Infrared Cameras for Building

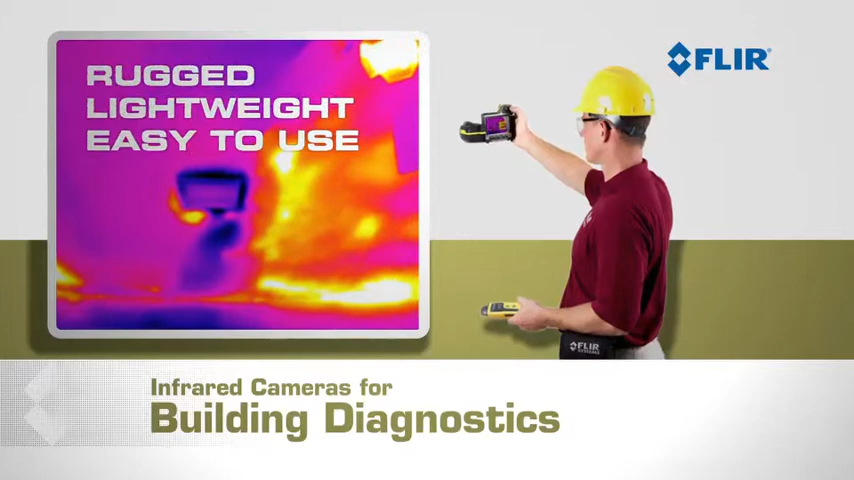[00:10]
All FLIR cameras are rugged, lightweight, and easy to use. They give you high-quality thermal images, analytics capability, and reporting software.
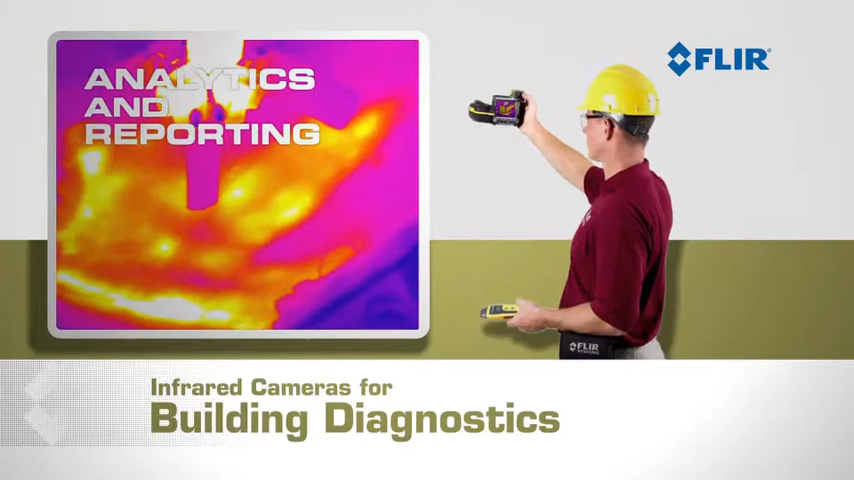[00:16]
So which thermal camera is right for you?
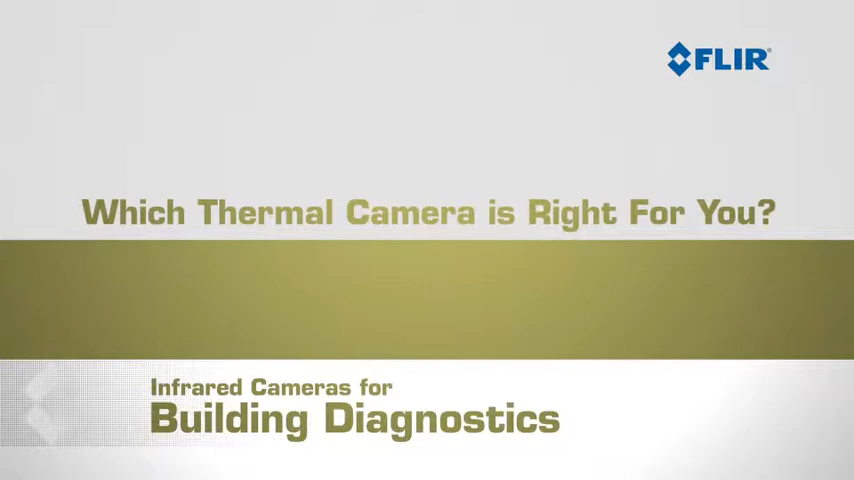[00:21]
The i5 and i7 are the smallest, lightest, and most affordable fully automatic thermal imaging cameras on the market.
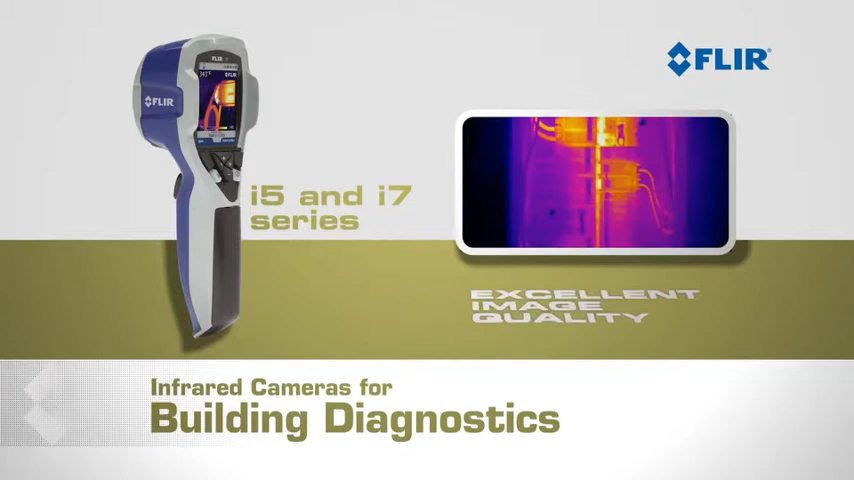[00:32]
Perfect for budget conscious thermographers, they give you excellent image quality, onboard image storage to a mini sd card, free reporting software, and free online training.
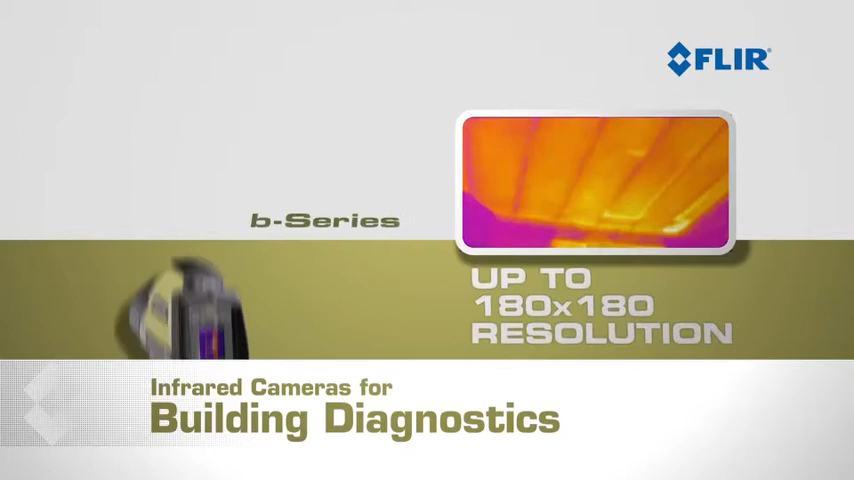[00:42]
With up to 180 by 180 thermal resolution and a 2.3 megapixel digital camera, the point and shoot b-series cameras give you heavyweight performance in a lightweight affordable package.
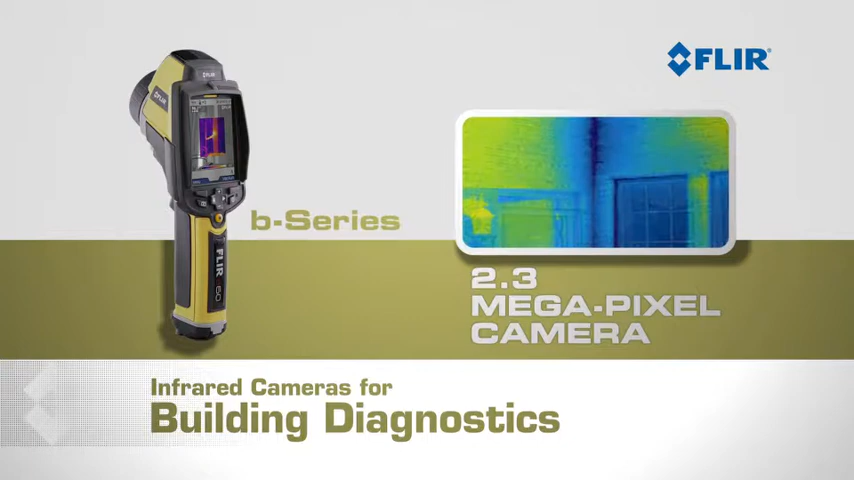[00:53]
Its picture in picture mode lets you look at thermal and digital images simultaneously,
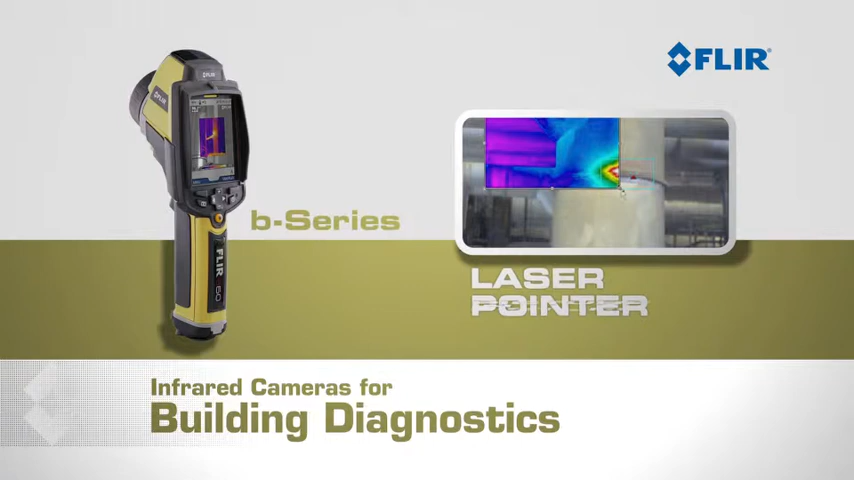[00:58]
and its laser pointer lets you show others right where the problem is.
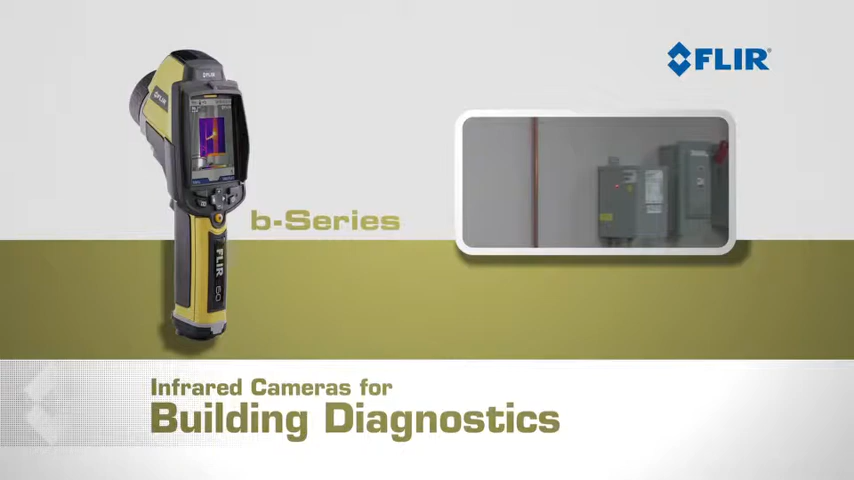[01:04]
If your business requires lots of thermal inspection and reporting, you need the professional grade b series.
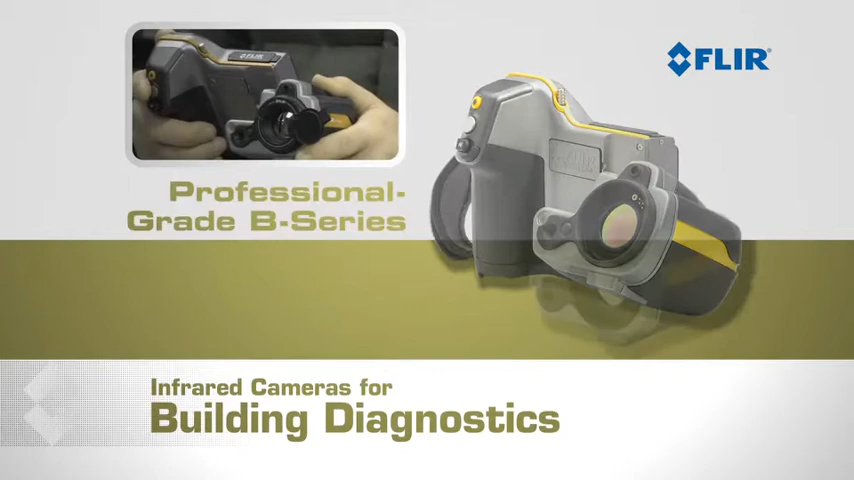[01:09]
With full 320 by 240 thermal resolution and a 3.1 megapixel digital camera,
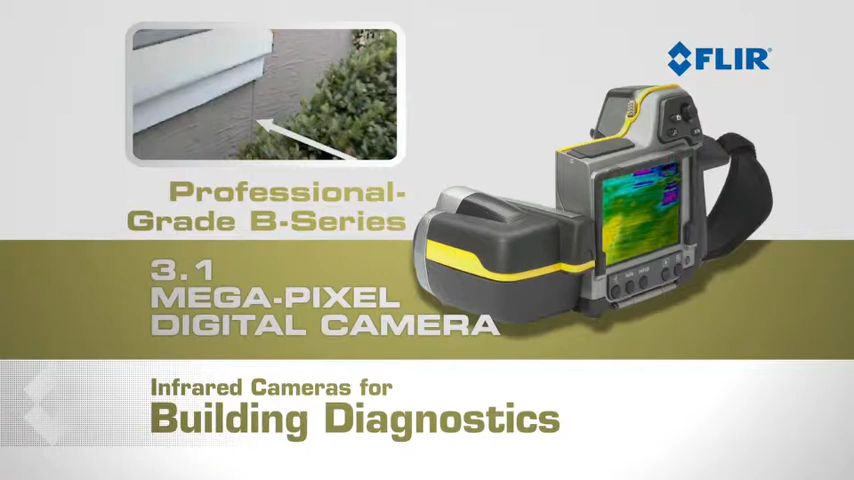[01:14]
these powerful compact thermal cameras give you all of the capabilities of FLIR's point and shoot cameras,
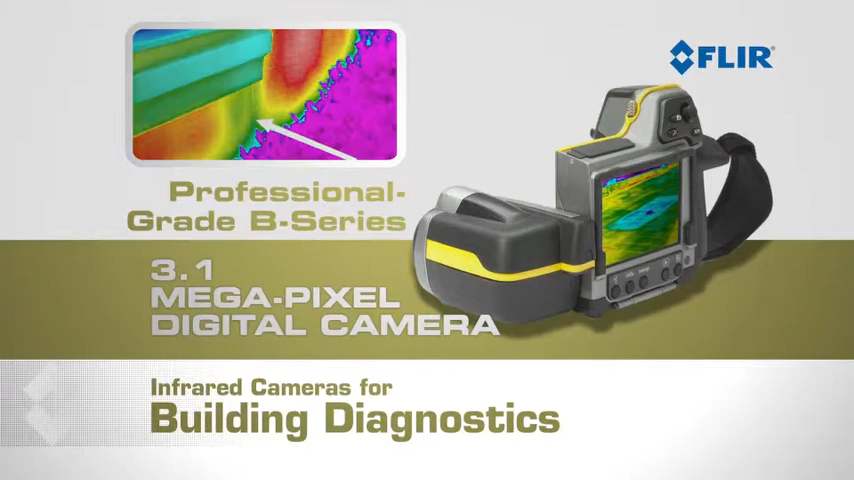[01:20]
plus interchangeable zoom lenses, digital video capture,
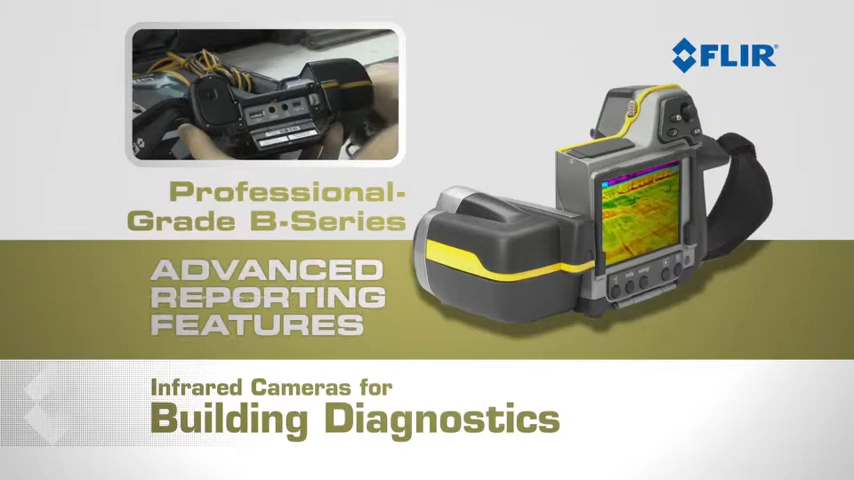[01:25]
and advanced reporting features including panoramic image creation.
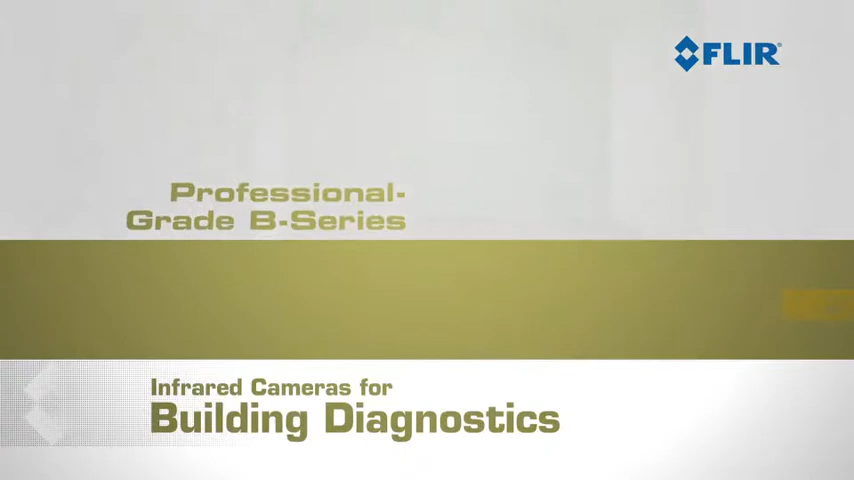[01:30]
FLIR's new wireless meter link feature displays moisture readings from an X-Tech moisture meter right on your thermal image. Quantifying water damage and documenting the drying process can
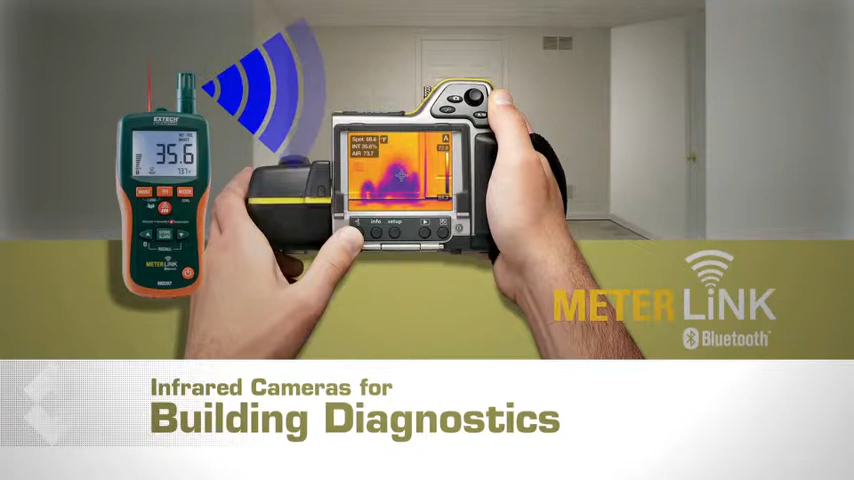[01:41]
help you verify your repairs and give insurance companies the information they need to pay you for your work. For a free no-obligation demonstration or to learn more about any of our infrared cameras,